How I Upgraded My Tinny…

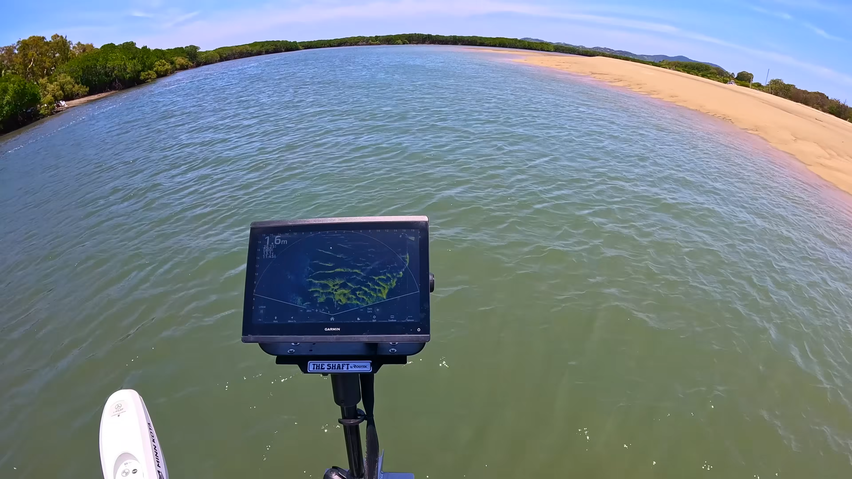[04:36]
you can see there's a big sander on the front there it's a 16 inch
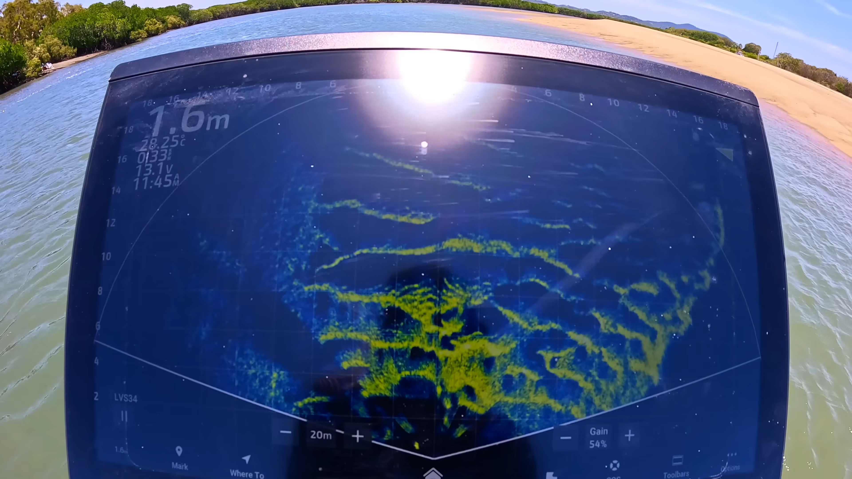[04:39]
On screen: depth 1.6 m
uh garmin 84 16 it um yeah it is set up with the live and i've got that set up with the rod tech um the shaft that's just set up there on the nose it's pretty easy to hand
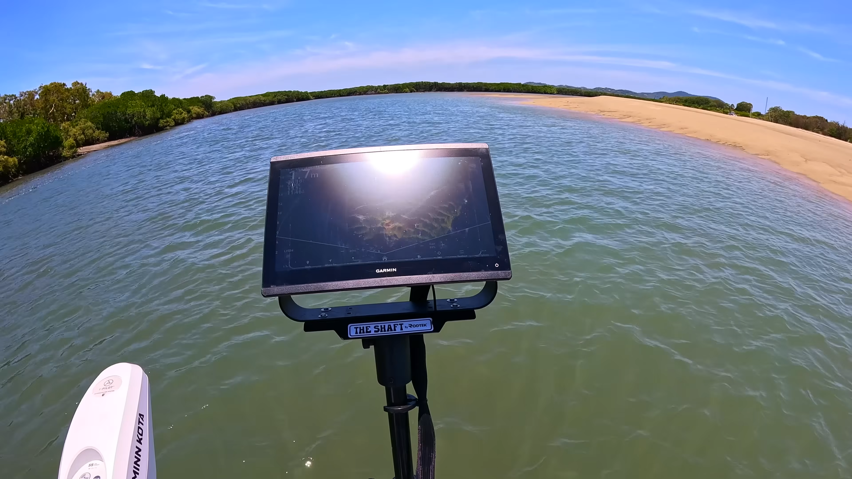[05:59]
but as you can see it's pretty like i'm standing in position now
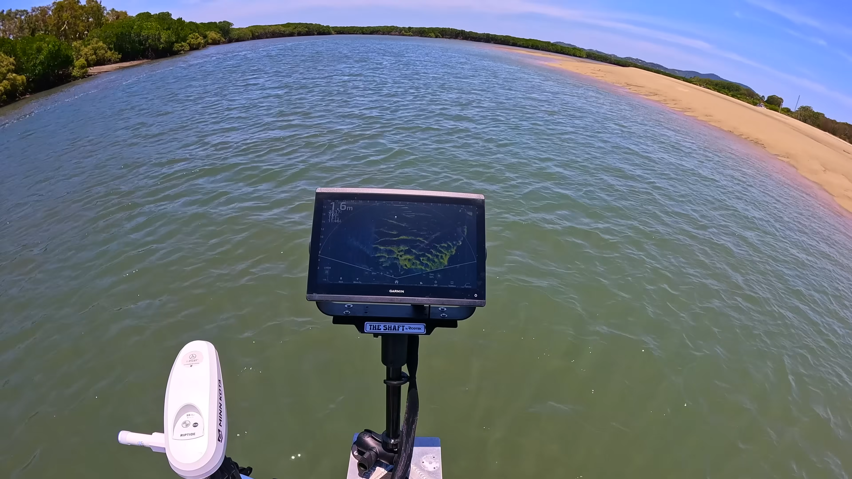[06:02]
it's pretty much in your face where you want it to be so very handy for all the live sort of stuff now i know a lot of people say that it's cheating and whatnot it is not cheating
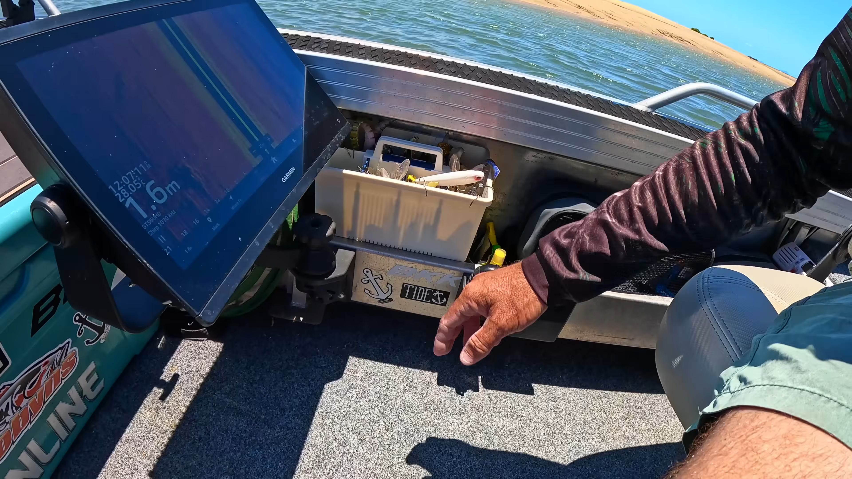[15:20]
that's the best setup without having the sounder up high um and cop and salt water spray to the back of it all the time just have it down nice and low it still gets a bit of salt water spray but it's not too bad so um yeah we've got a really noisy little friend over here but that's all right down the back there